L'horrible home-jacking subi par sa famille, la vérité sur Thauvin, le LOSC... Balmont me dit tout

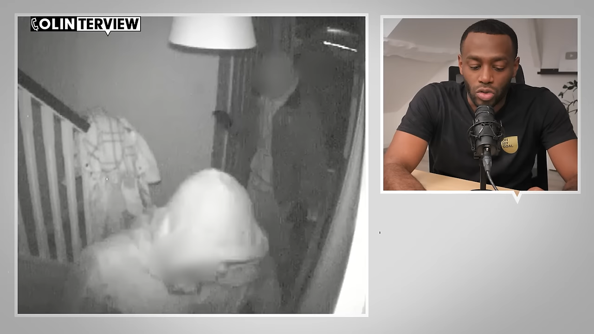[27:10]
pour faire court trois hommes sont rentrés chez vous pour y voler des choses pour y voler notamment ta voiture alors déjà on va développer ce sujet